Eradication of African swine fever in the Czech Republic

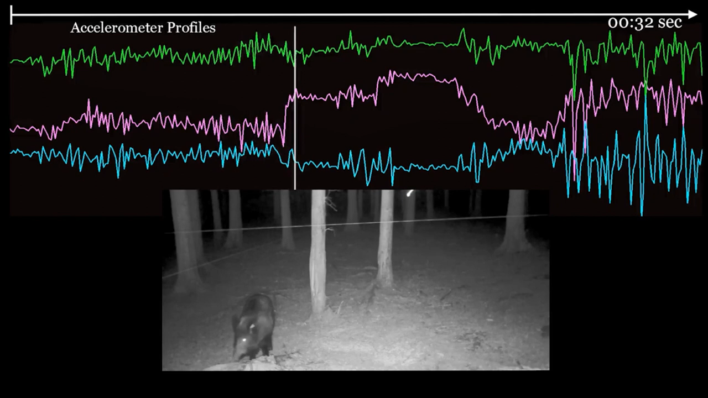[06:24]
The axes are synchronised with the wild boar on the video. For example, the red axis shows the position of the wild boar's head and a small scale where the boar is feeding.
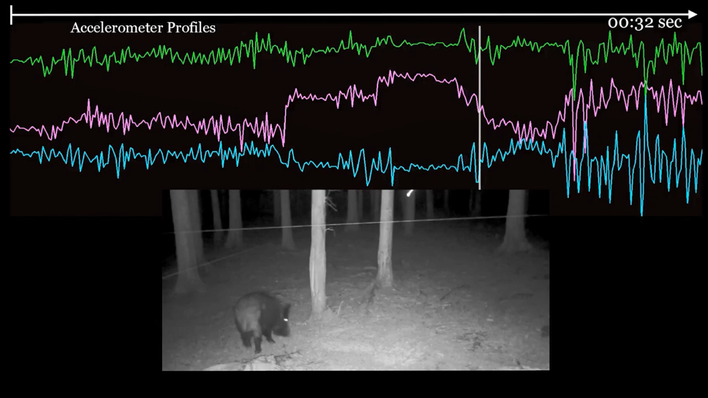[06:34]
Subsequently, there is a movement when the wild boar raises its head and then turns and leaves. In this case, walking is noticeable on all three axes.
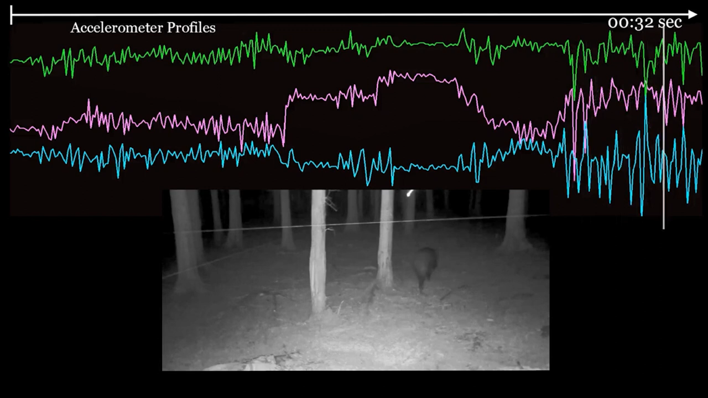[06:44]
The subsequently compiled model using the machine learning method is able to automatically determine the behaviour of the wild boar.